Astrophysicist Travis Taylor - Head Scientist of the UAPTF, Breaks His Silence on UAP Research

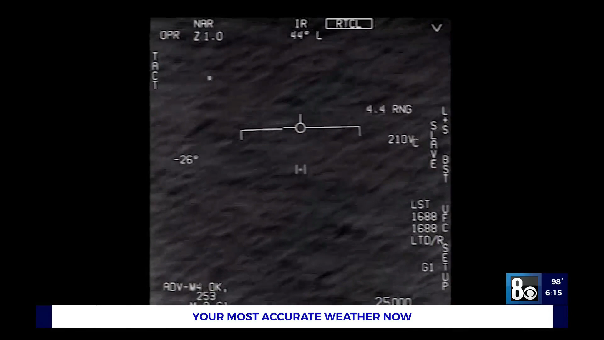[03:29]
Taylor and the task force spent three years analyzing the 144 incidents,
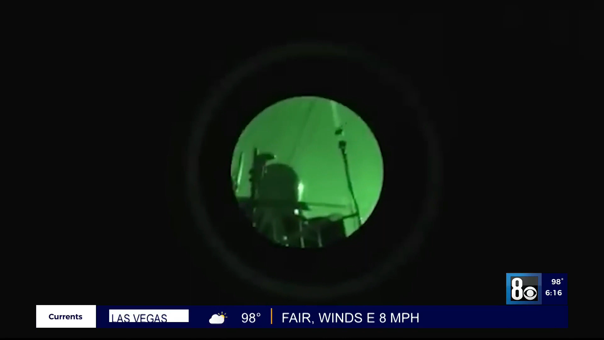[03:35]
including dozens of bizarre objects that buzzed multiple Navy ships in 2019.